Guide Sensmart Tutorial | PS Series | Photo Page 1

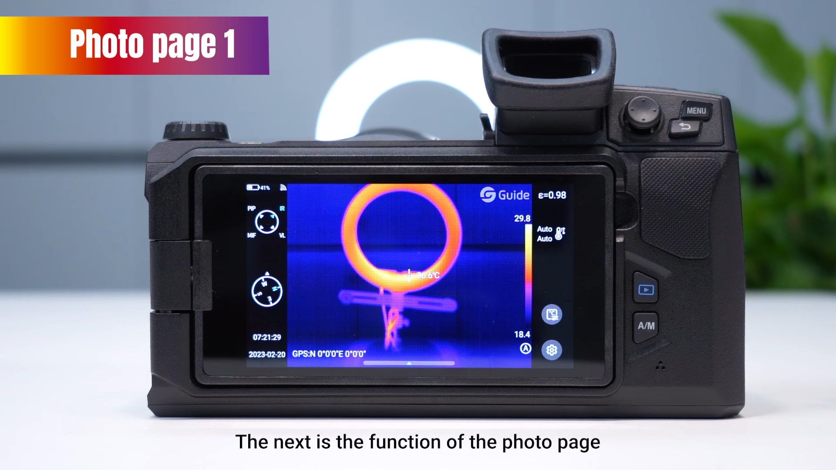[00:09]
the next is the function of the photo page click the playback button to enter the photo
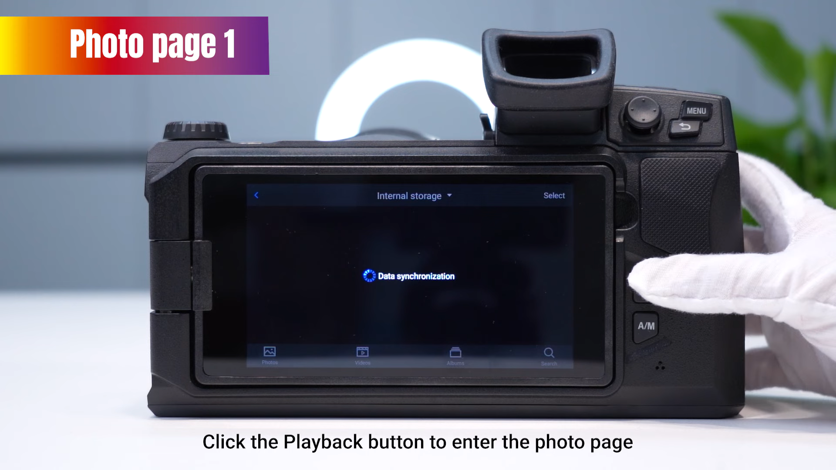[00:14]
page we can see the top click the top to view the photos in the device all the photos in the SD card click select at the upper right corner we can conduct batch
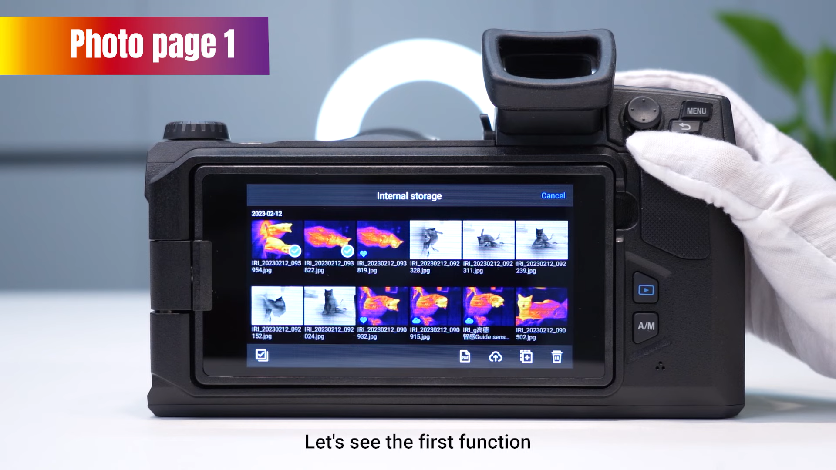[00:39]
operation of the photos the little tick at the lower left corner means to select all first we select photos in batch let's see the first function the first function is the PDF at the lower right corner which means to
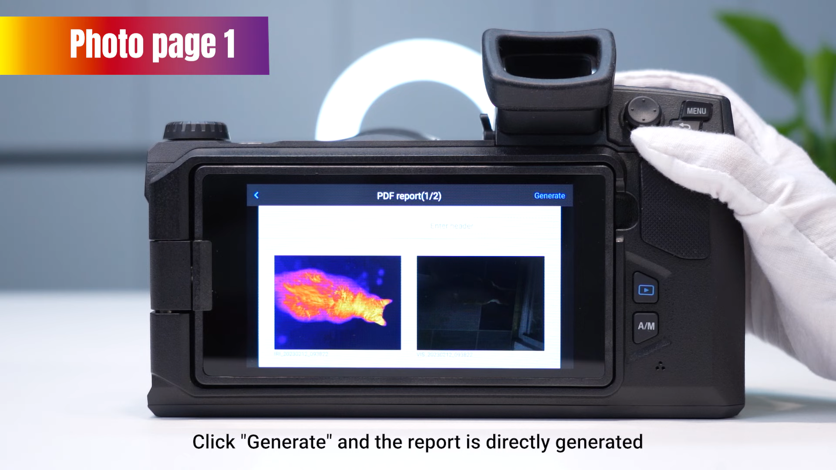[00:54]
the second function is uploading to the cloud disk before using this function we need to connect the device to Wi-Fi or 4g let's upload a photo click upload to upload this photo to your cloud disk the photo uploaded to the cloud
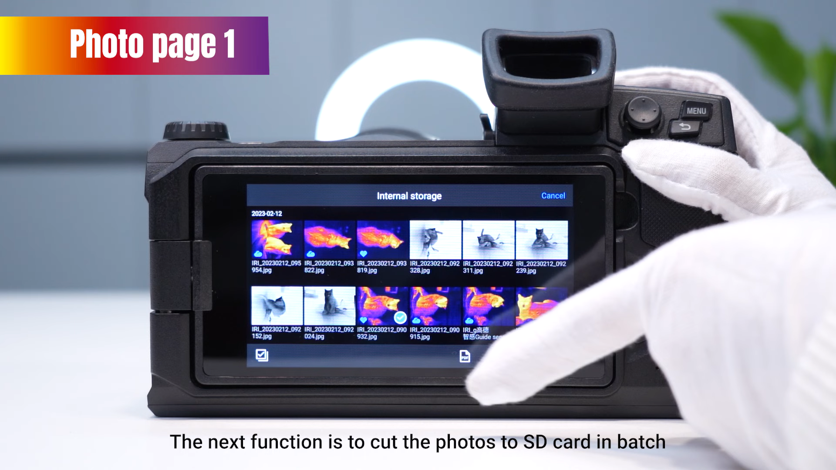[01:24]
click confirmed to cut the photos to the SD card the last function is to delete